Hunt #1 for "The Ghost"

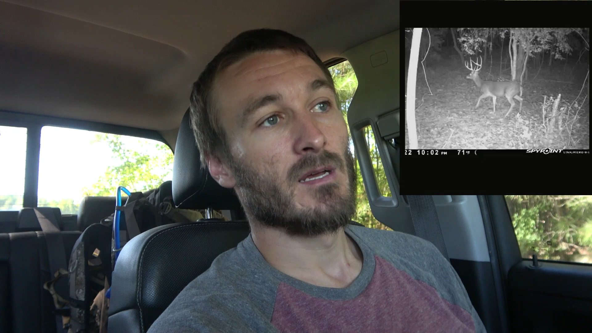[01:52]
year-round and uh I have some that are scattered throughout some public that are Moultrie series a cameras cheat they work they're immaculate cameras they're really good but uh just in case somebody steals them I mean they're hung high out of the line of sight of people and the deer but